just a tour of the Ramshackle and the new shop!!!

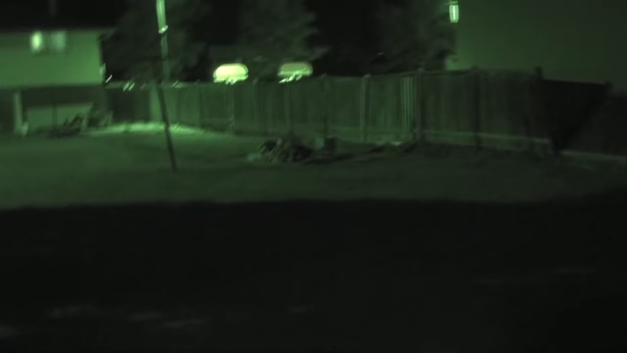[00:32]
i used to live in this house my uncle used to have this house it's the only house standing on next to the road but i got it look at that fence that's a fucking shitty job tell me that's a shitty job